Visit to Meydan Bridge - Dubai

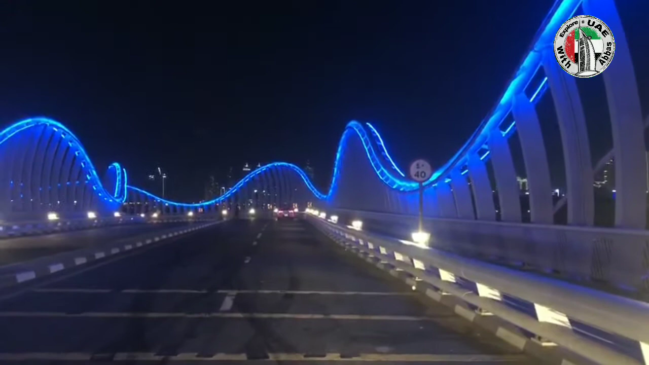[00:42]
You can see the beauty, the lights. Just the beauty, another beauty for Dubai.